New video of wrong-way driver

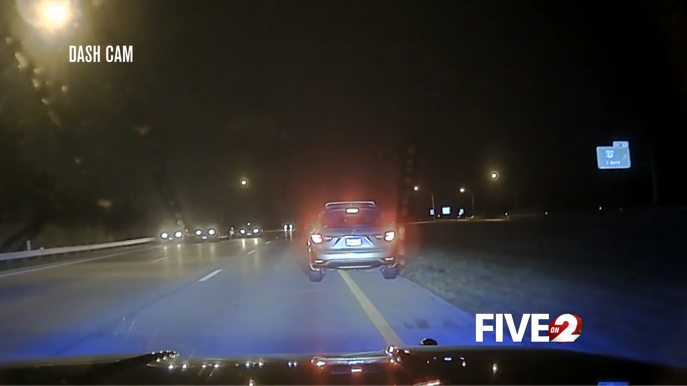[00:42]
narrowly missing several cars that had pulled to the side of the road. Finally, he brakes and pulls over. Sir.
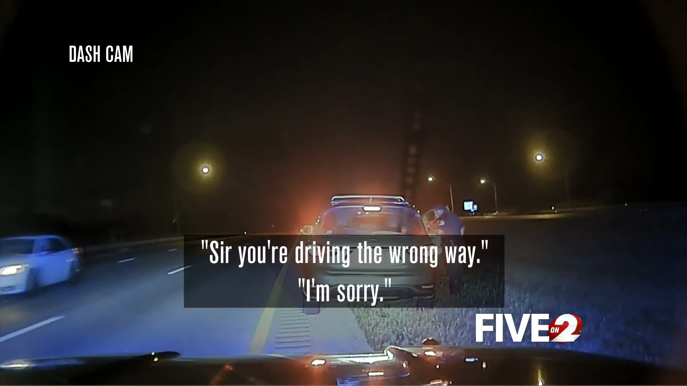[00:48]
Yes, sir. You're driving the wrong way. I'm sorry. You're driving the wrong way on the highway.
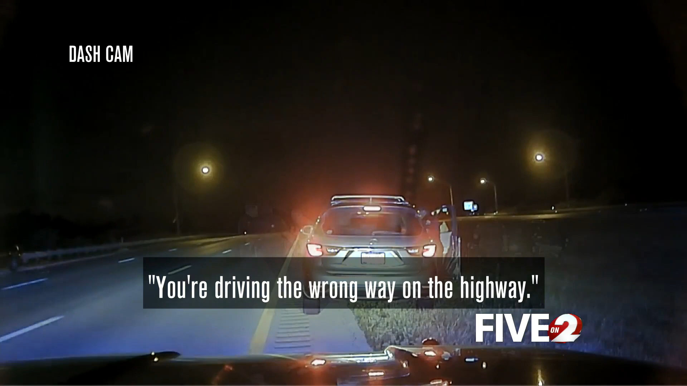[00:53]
Let's walk back to this side here so we don't get hit because we're already in enough trouble or danger. Officers walked Bell back to their cruiser and away from traffic.